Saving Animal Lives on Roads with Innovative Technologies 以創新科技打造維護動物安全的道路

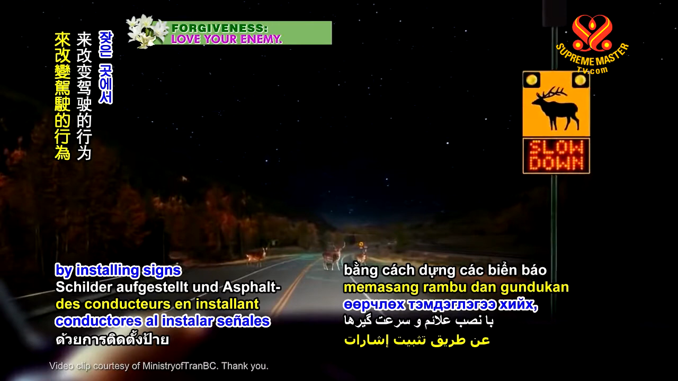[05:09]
and altering drivers' conduct by installing signs and speed bumps to warn them to slow down near WVC hotspots.